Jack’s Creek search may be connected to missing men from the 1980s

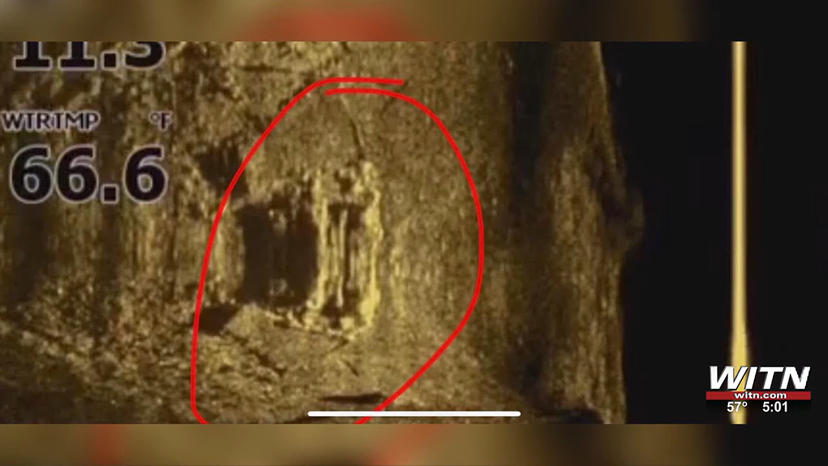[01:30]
On screen: water 66.6°F
Serrata told us that he has been in touch with family members of the three missing men from the early 1980s
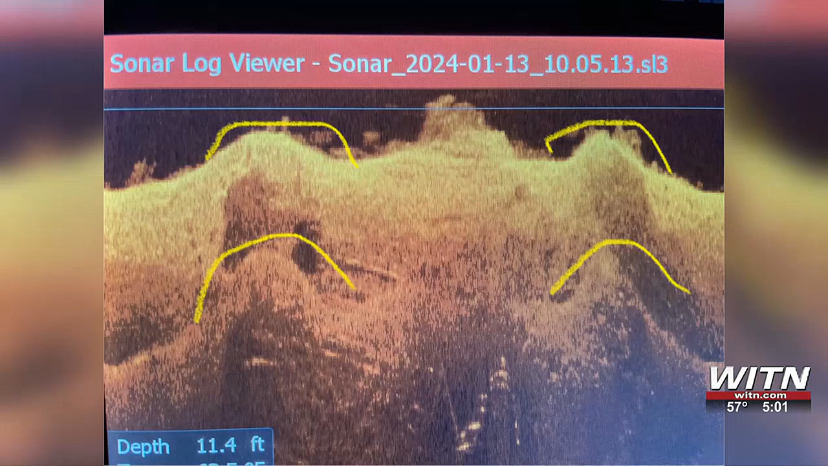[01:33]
On screen: depth 11.4 ft
that led him to design a sonar device that could check all areas where boats couldn't get to. Serrata says his images that you see here appear to show a vehicle upside down at about 11 feet of water that has been there for a long, long time.